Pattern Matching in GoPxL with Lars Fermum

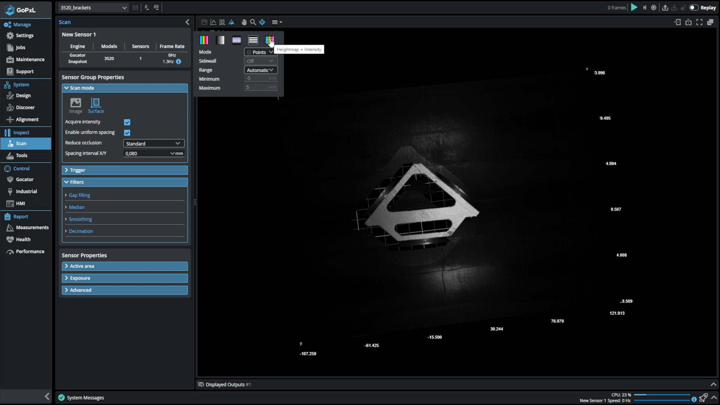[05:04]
look there how image quality is looking like and we even see here on this round structures maybe we have a strong light fall off and will not be able to capture all these rounded contours.
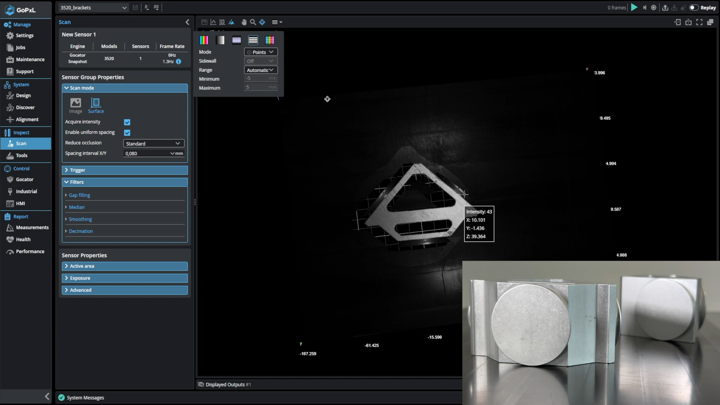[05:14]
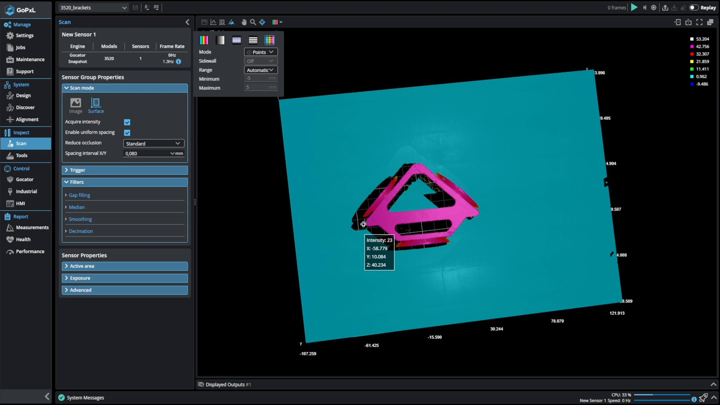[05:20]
But yeah with the help of some multi-exposure settings we get there more information let's do a bit of scaling now a color scaling we see the background is leveled to the zero level
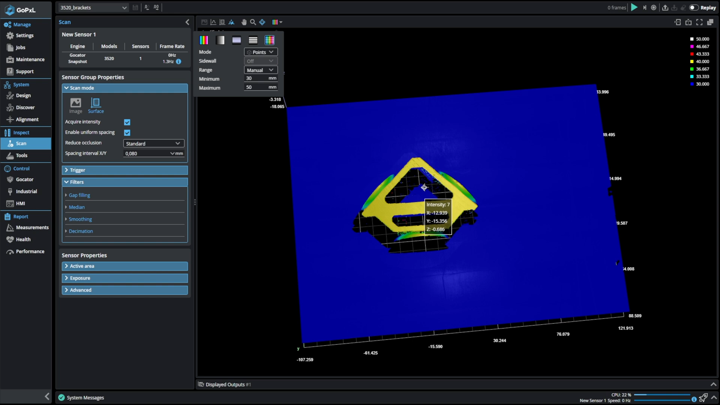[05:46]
Now let's record some of these images then we can just simply work offline
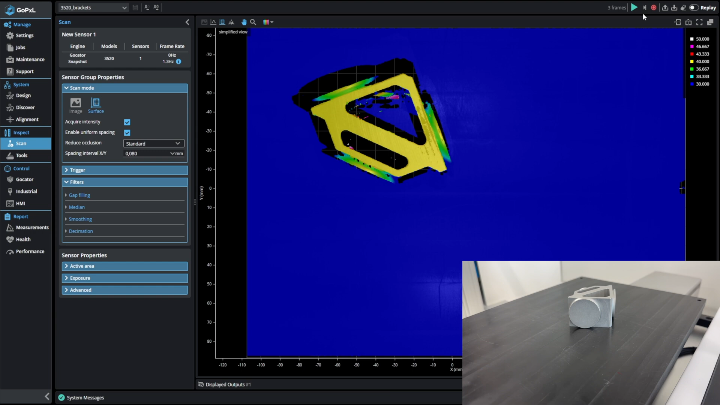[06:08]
and let's see how that will be in the image and afterwards
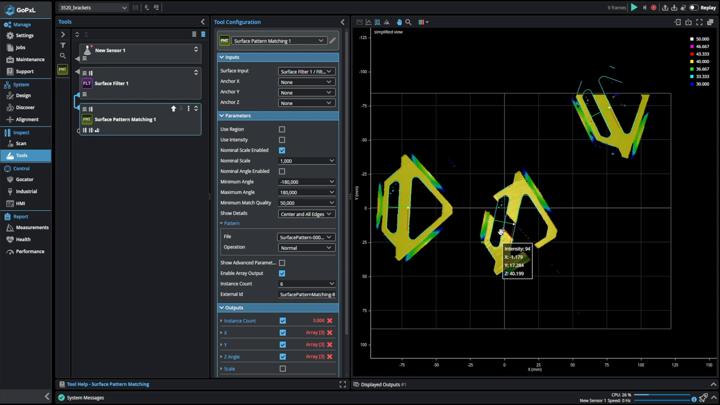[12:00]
it depends on the match quality you see now the match quality of this object is reduced so they both fall down to approximately as match quality of 70 and you can control this with the minimum match quality so if the part is more far out yeah